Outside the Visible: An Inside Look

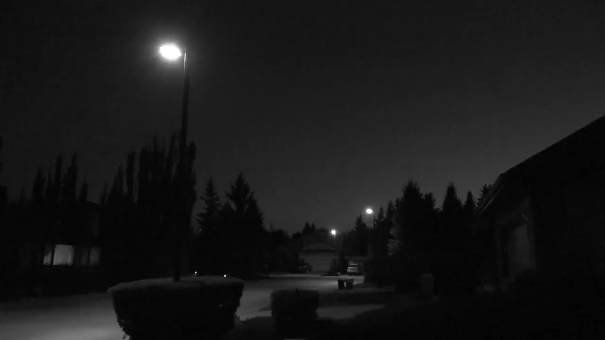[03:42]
That's just black and white. Now, while biologists use the term achromatic, we could also use the terms monochromatic or even grayscale.
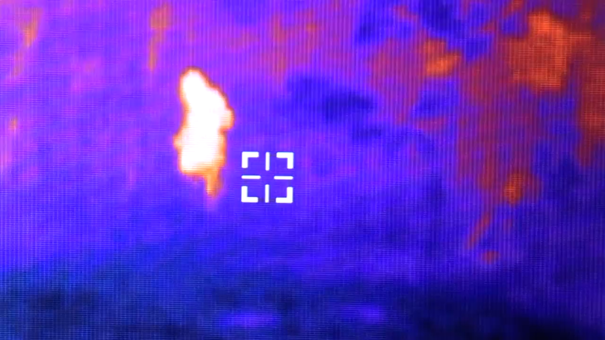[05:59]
So the type of infrared that you might have seen on TV or in movies is actually something that we call mid-infrared or blackbody radiation.
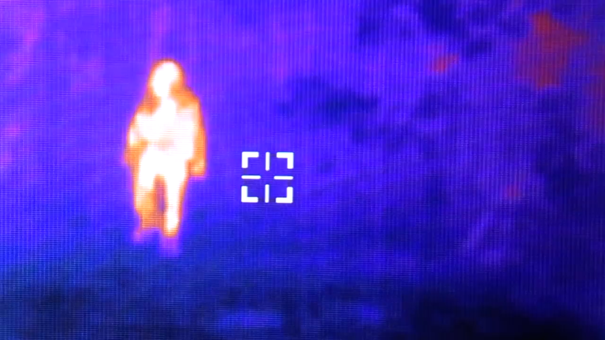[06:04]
Now, the neat thing about blackbody radiation or mid-infrared is it's actually a little bit longer in wavelength than even our near-infrared light.
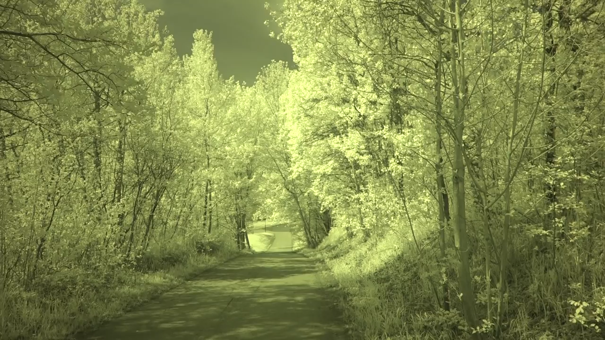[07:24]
The great thing about the near-infrared is image captured with near-infrared light is a lot more detailed than what we might see otherwise.